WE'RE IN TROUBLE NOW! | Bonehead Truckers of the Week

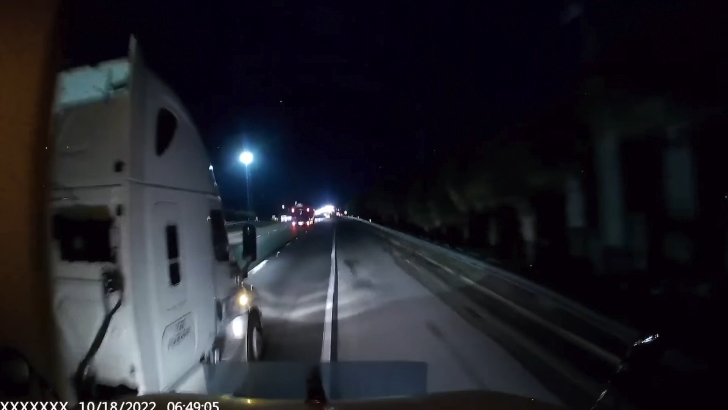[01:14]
You got passing side and suicide. Now, this driver had no... listen, you couldn't see that guy?
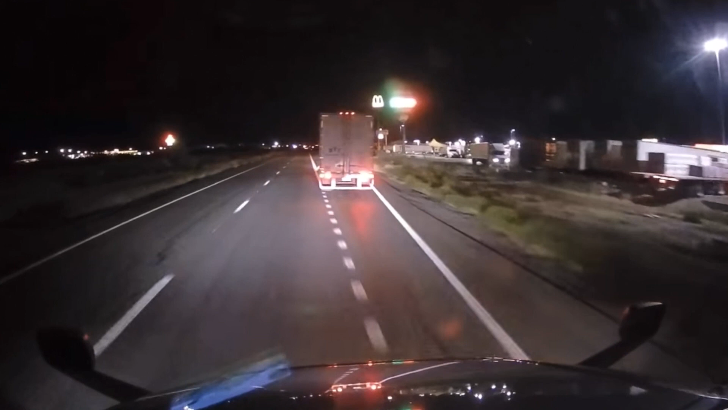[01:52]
He's, like, stopping right here. Like, he's all confused. Like, I'm not sure if I'm going to stop right here and go to this truck stop or the next one. I can't know their driver. That's what he's sitting there saying.